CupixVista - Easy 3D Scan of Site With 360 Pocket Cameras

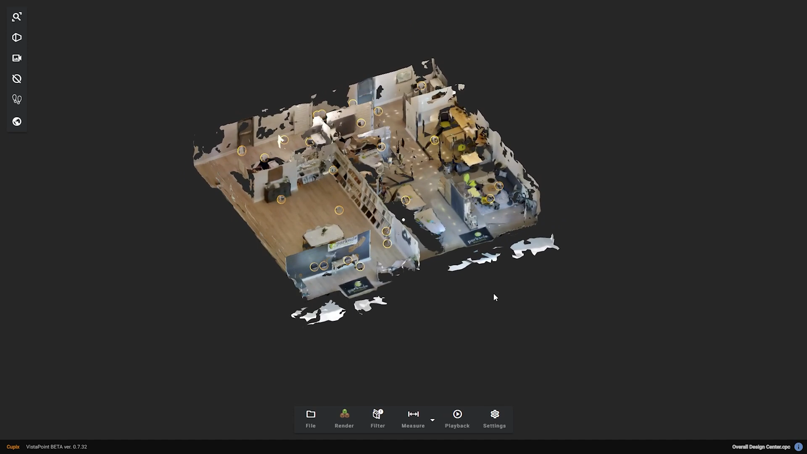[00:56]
especially because of the GPS feature. First of all, you should turn the camera on and wait for it to show the GPS to be activated.
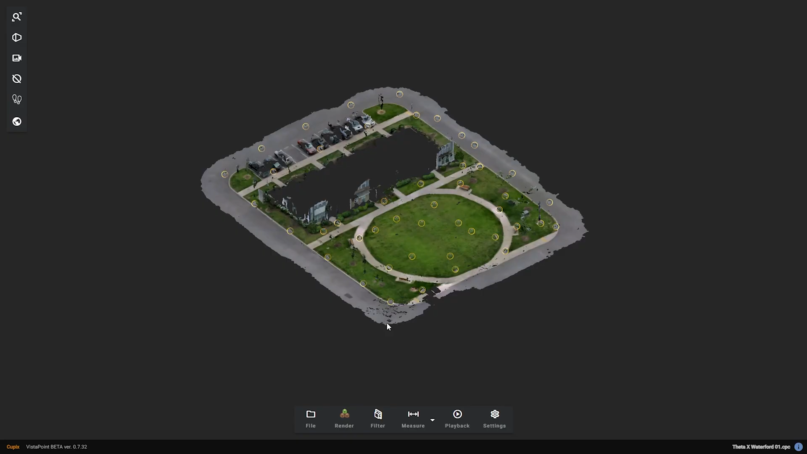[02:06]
Then you can view the file via Vista Point. Since this file had the GPS data,
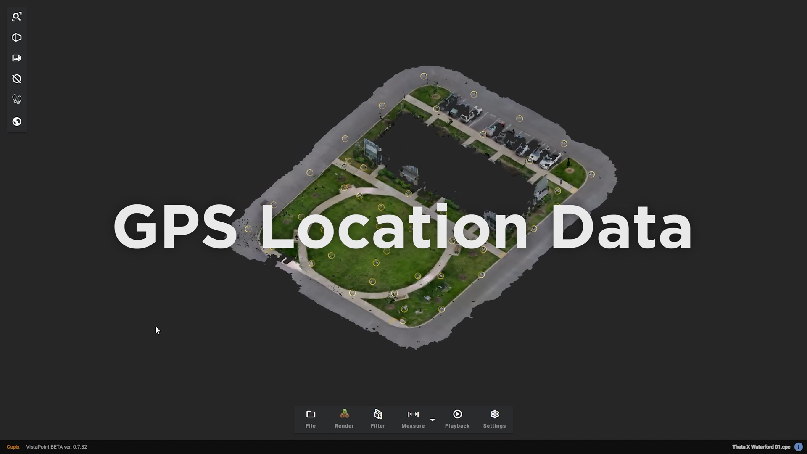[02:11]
you will see there is now the Earth icon, the map view on the left. Click on it.
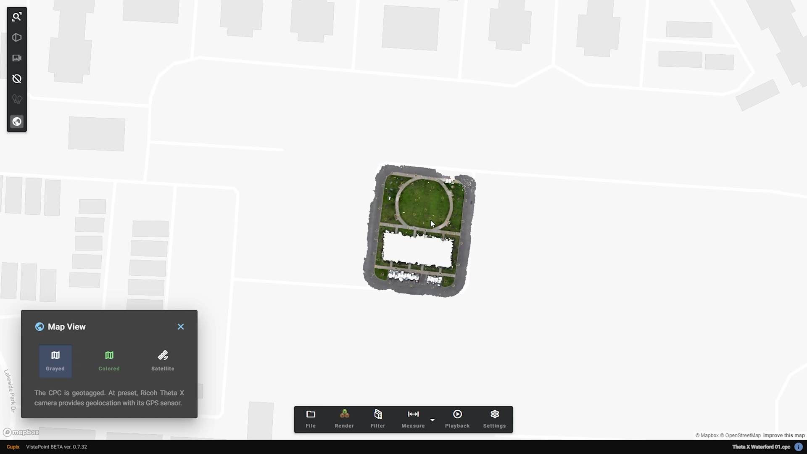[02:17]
Then your scan will show in the right spot inside of a map.
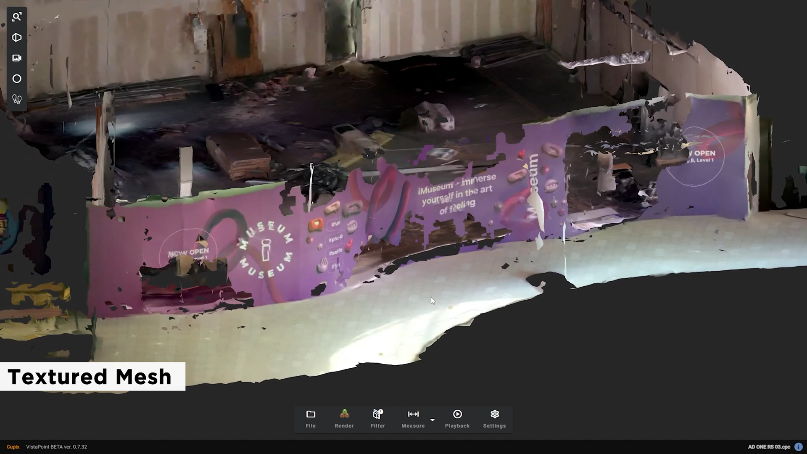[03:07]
This helps to show much cleaner surfaces which helps to read what is really going on.
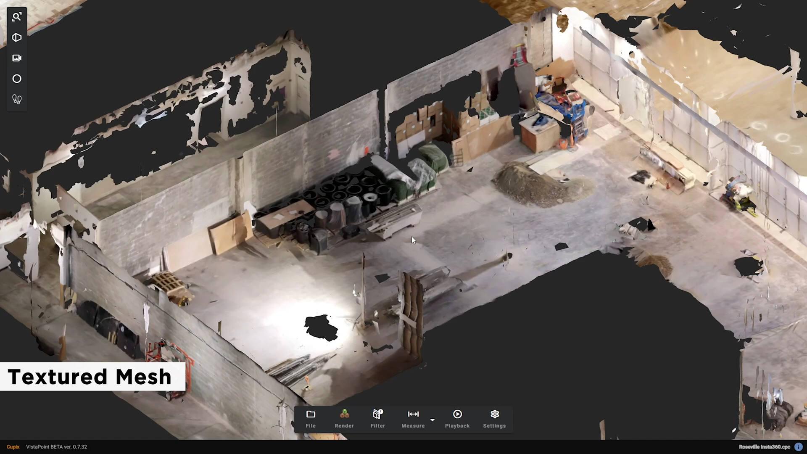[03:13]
And the images are much more clear as you can see here. And ultimately, more file formats with mesh can now be exported.
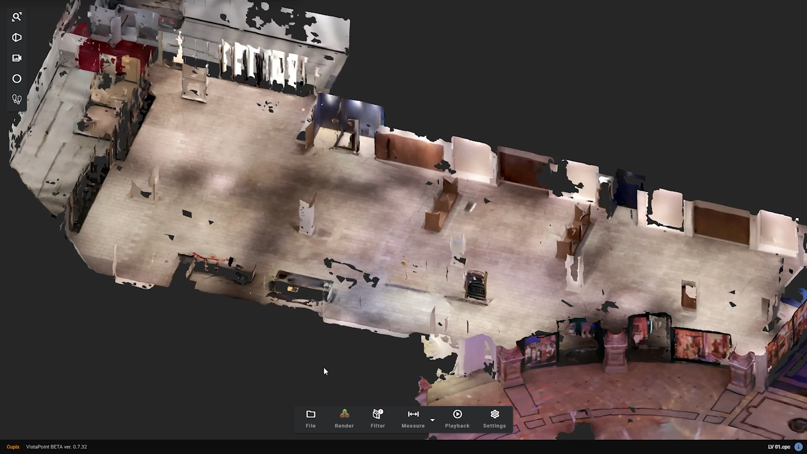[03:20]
You can export as an OBJ and GLB mesh.
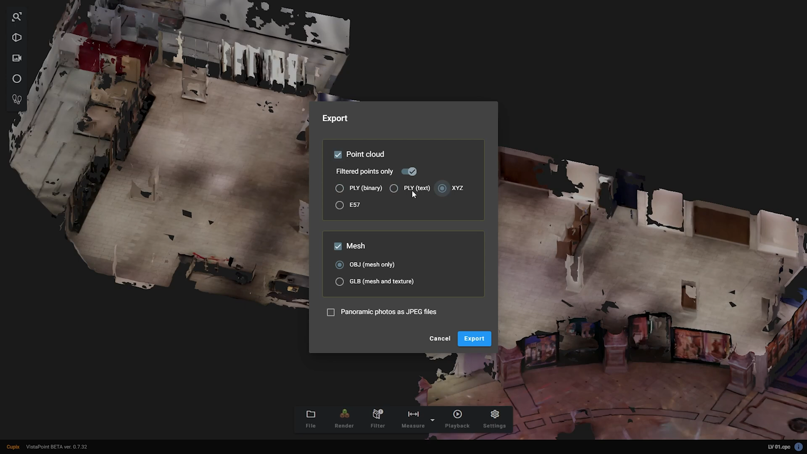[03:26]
And E57 point cloud has been added recently as well.
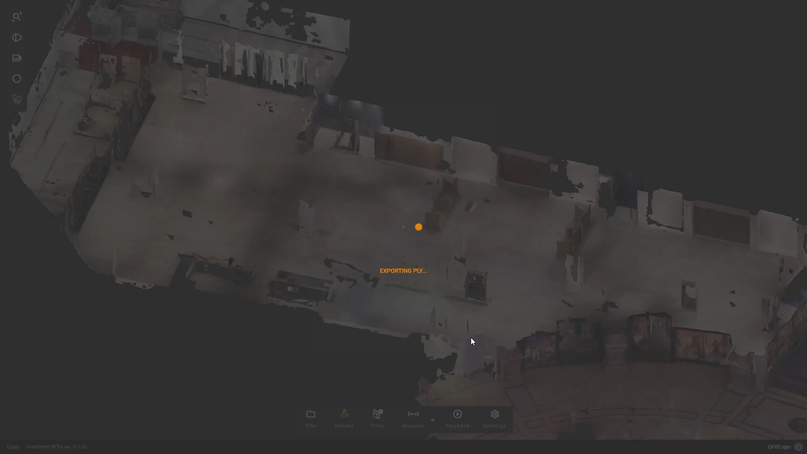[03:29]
And as I said, there was something that I had missed mentioning before.
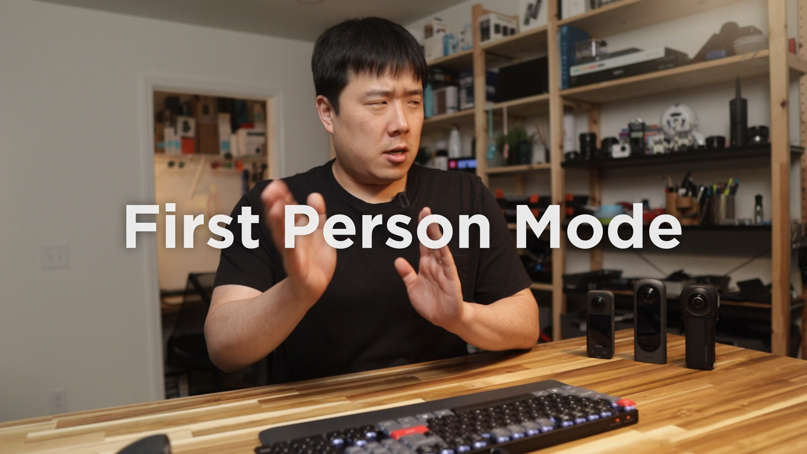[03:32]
If you click on the footprint icon on the left, it enables the first person mode.
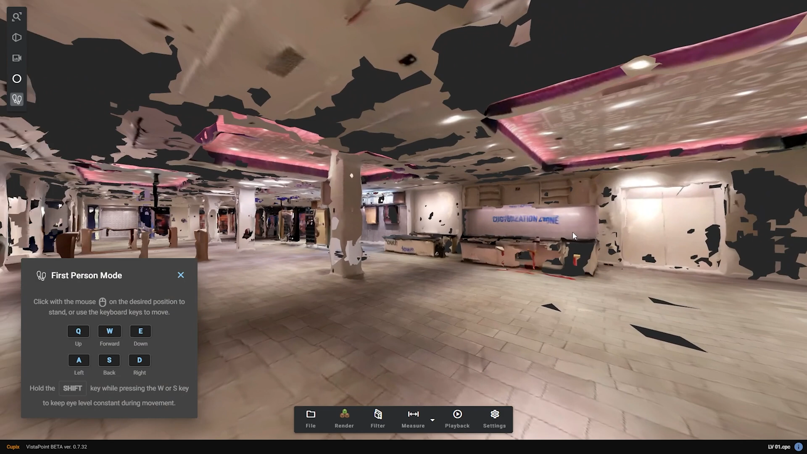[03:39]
Then things can be viewed in a first person point of view. Since the cleaner texture mesh is now supported,
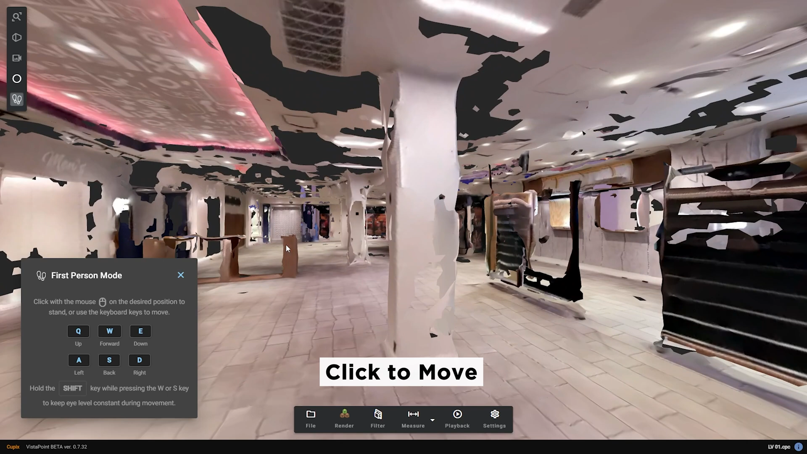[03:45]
you can have the much better visibility of the space that you have scanned.
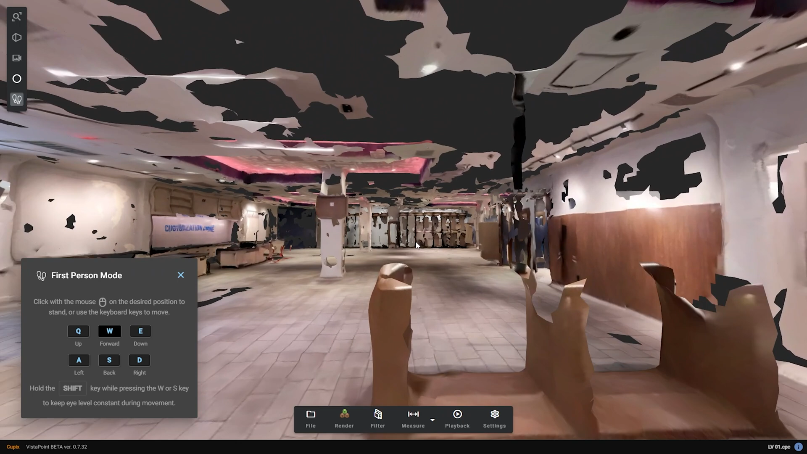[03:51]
This may not be perfect, but not bad for a 10 minute walk of the site. You can use WASD to navigate around the model.
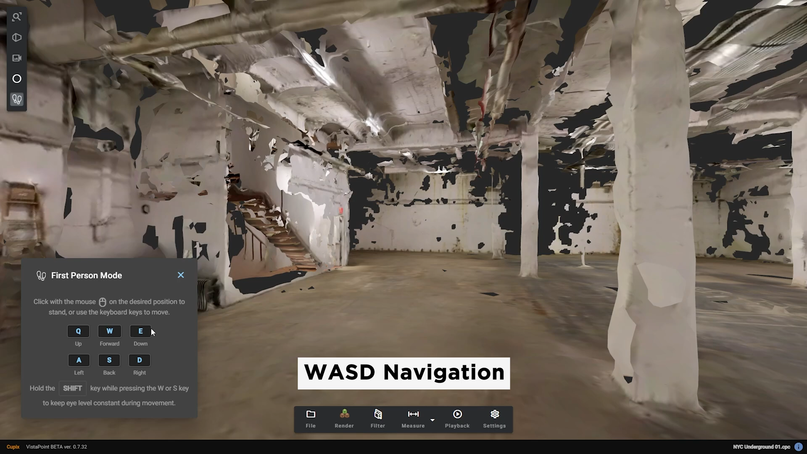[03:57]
Just like how we move around in 3D models and games. Try this on large interior spaces as well as the landscape areas.
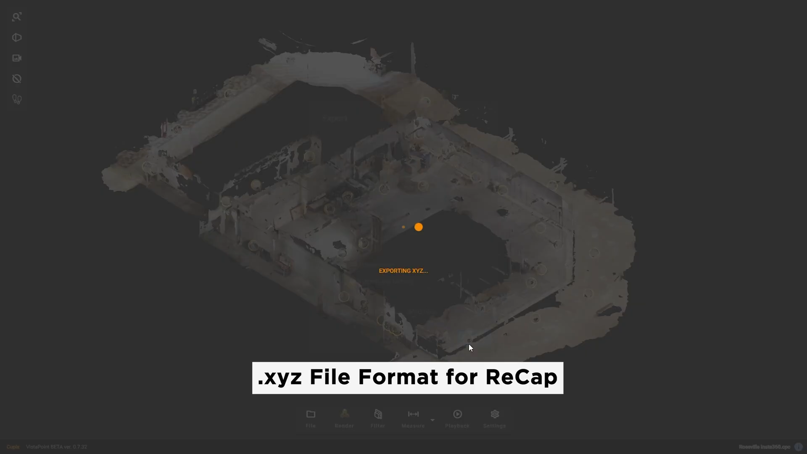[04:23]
Make sure you export the files into .xyz format. And you can easily process this with recap.
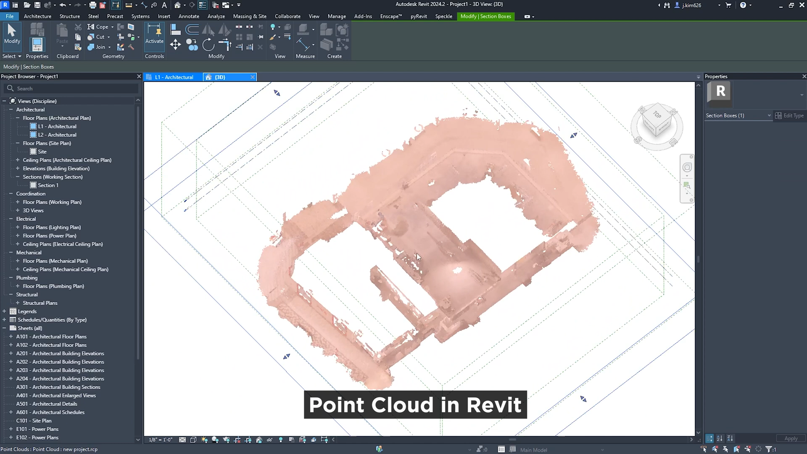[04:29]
If you export as a .ply or E57 point cloud,
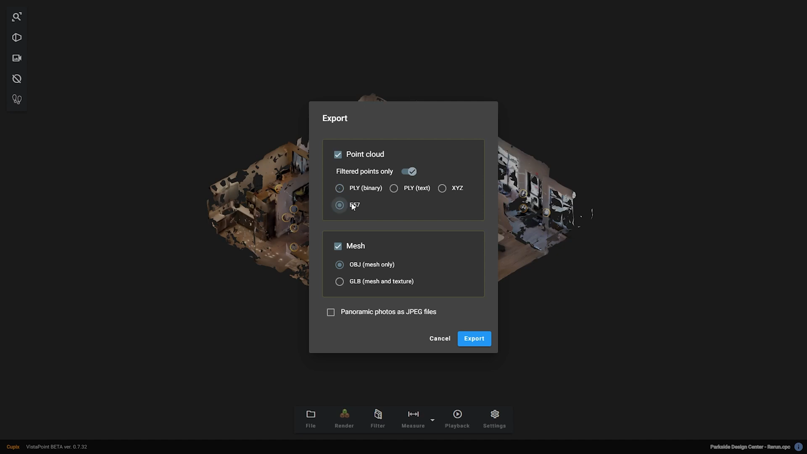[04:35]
you can import into SketchUp via ScanEssentials.
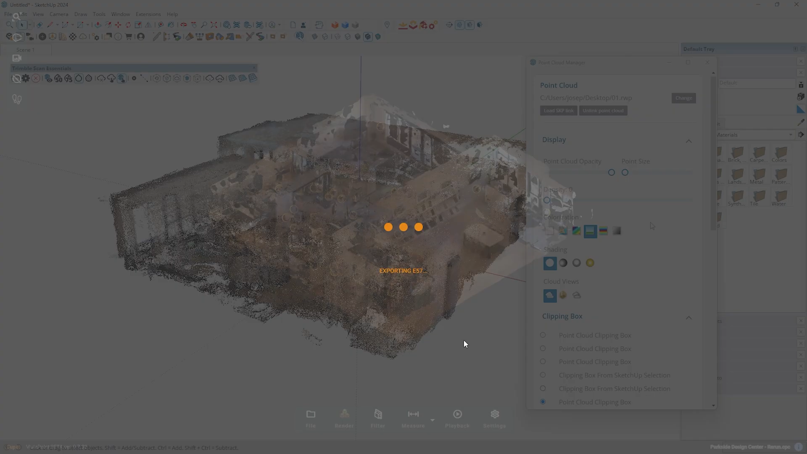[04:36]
But I still find point cloud workflows
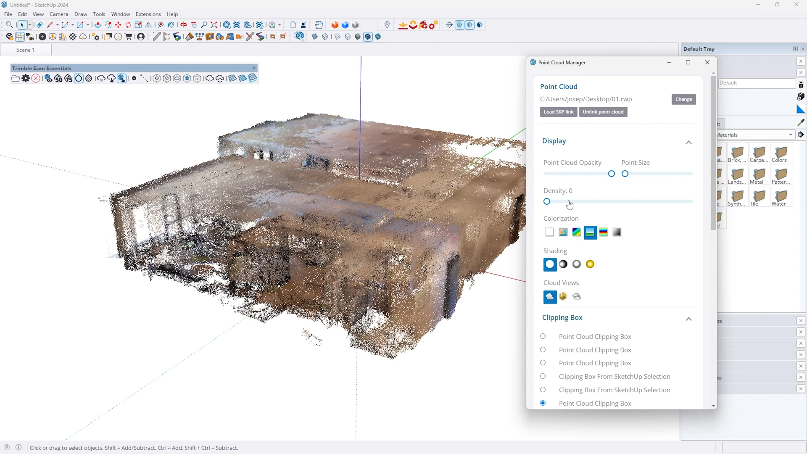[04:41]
inside SketchUp to be somewhat clunky as it is quite hard to adjust geometry.